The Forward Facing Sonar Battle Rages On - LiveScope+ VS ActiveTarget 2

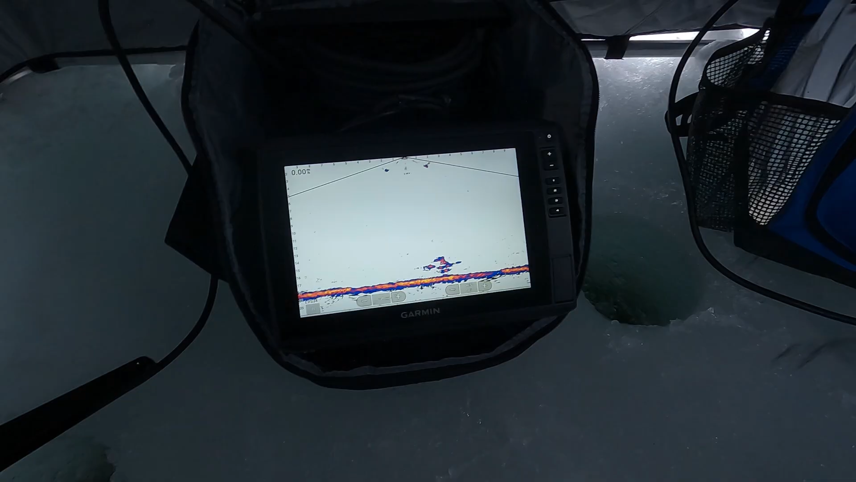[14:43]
i'm gonna go back to that other color
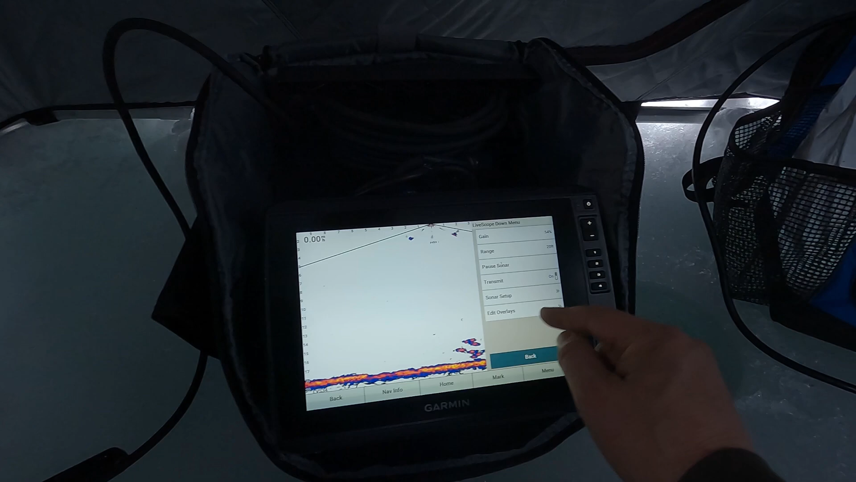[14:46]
palette that we were talking about so i've really cleaned up that image
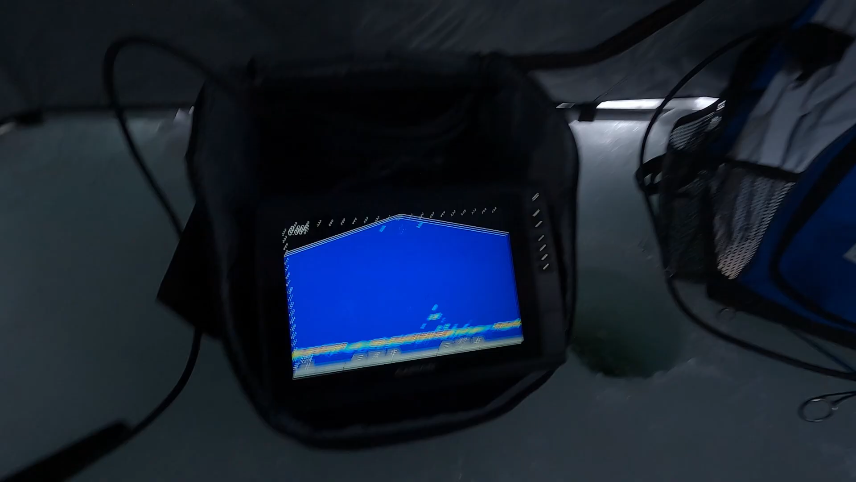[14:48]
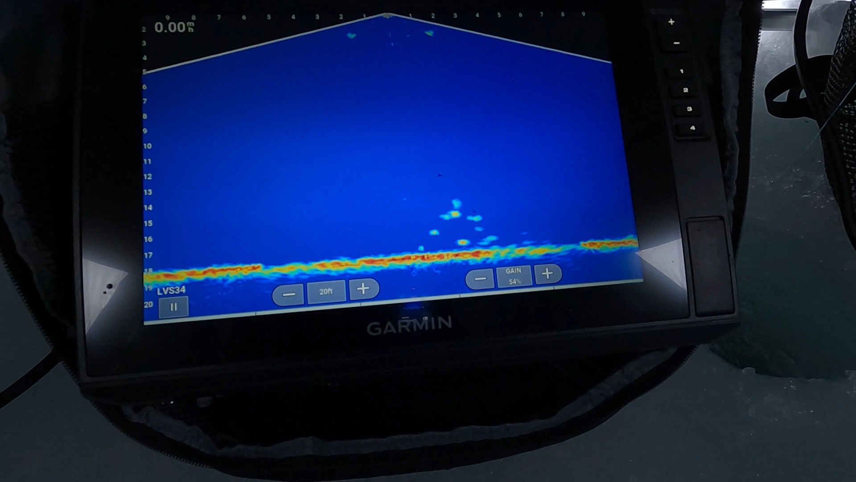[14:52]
and you can still mark my lure well still see fish around it so let's go over to the lawrence now just for the sake of it see
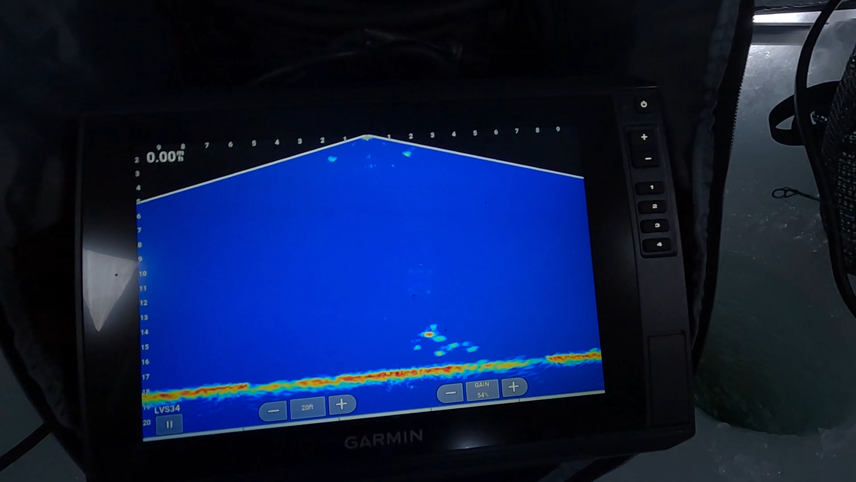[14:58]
what we can do there so
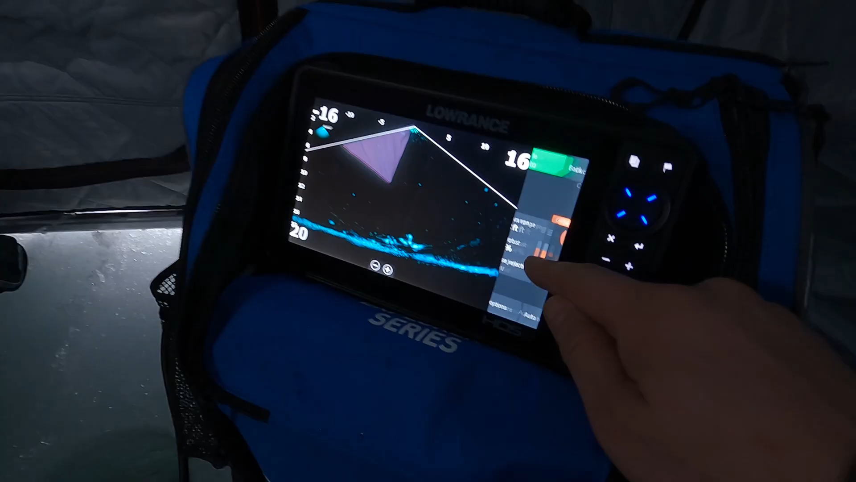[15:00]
on the lawrence we don't have a gain setting we have a contrast setting
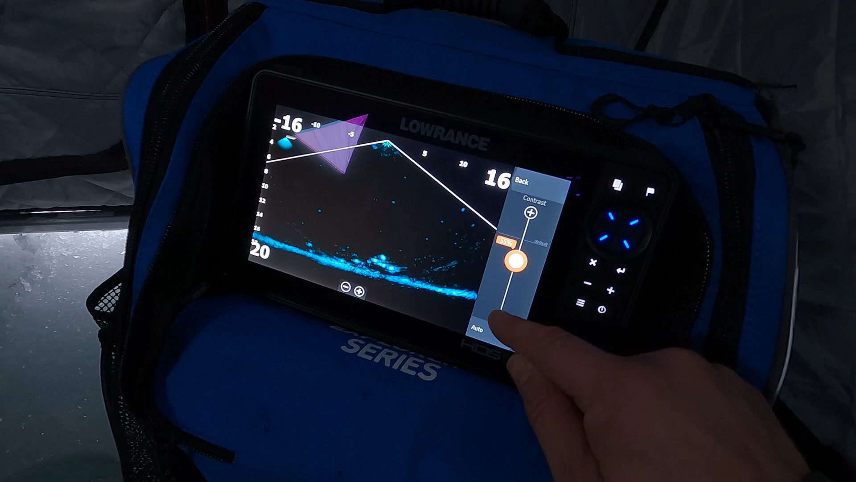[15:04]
just lower that and right around there we'll try
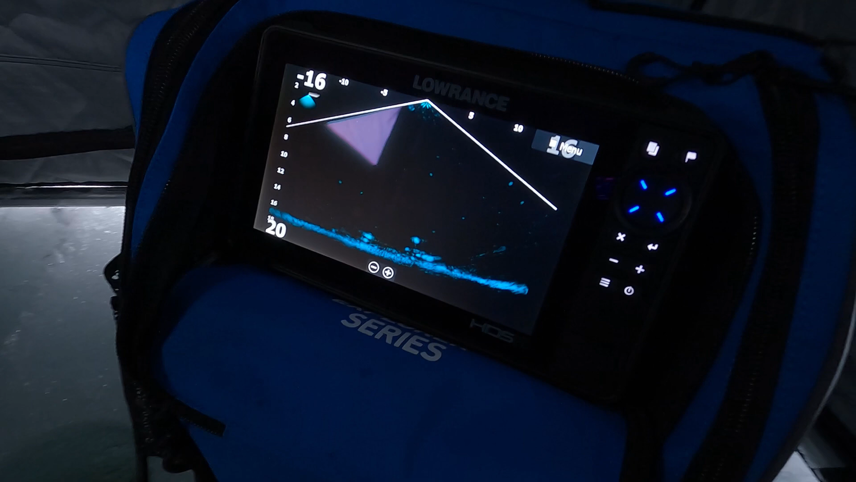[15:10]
can still mark our lure well still see fish
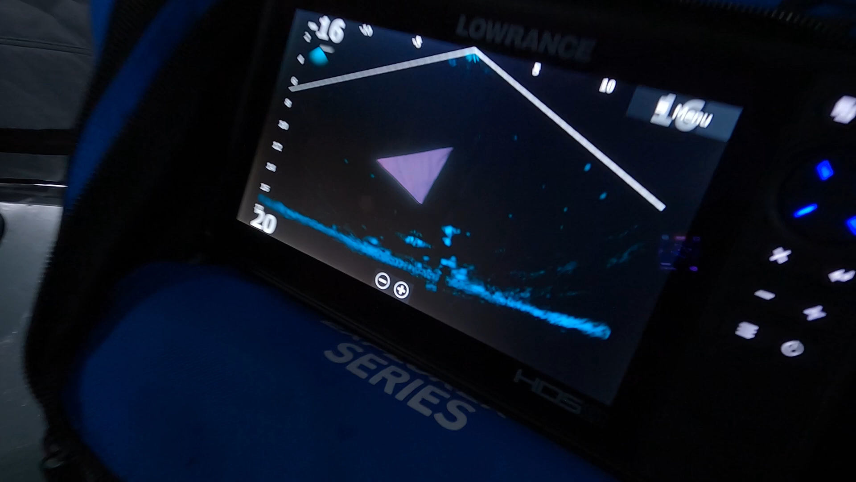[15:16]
but there's just a lot of trails behind those fish is what i would say you know it's not as
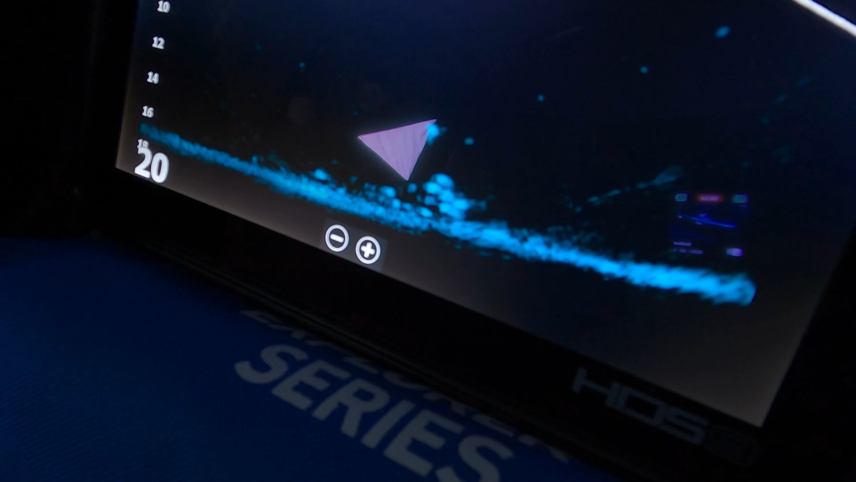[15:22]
sharp an image i could play with the angle a bit just to see if that helps there's a
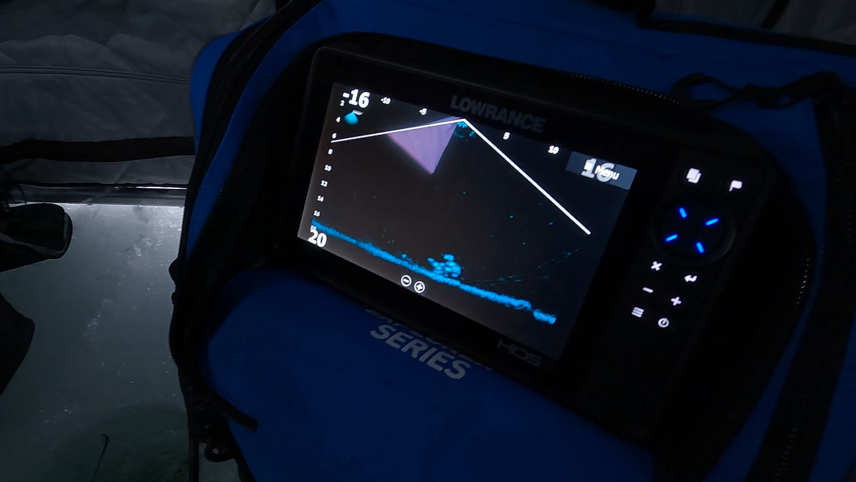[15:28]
nice beam stitch there coming in those two units the garmin and the lawrence here are in my opinion the two best live sonars you can get today the active target 2 and the lvs 34.